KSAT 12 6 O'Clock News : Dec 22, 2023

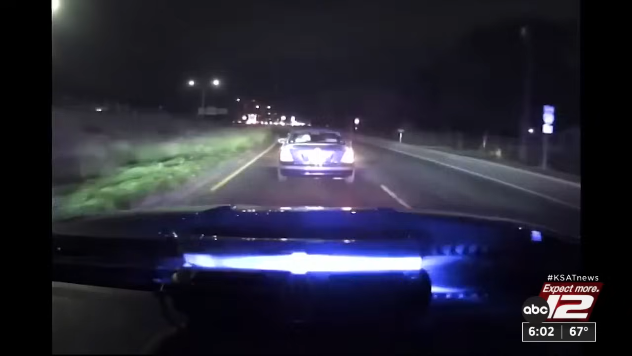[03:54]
The second shooting on body cam happened the very next day, near Somerset and I-35. According to SAPD, an undercover unit was following a car with a wanted man inside named David Trevino.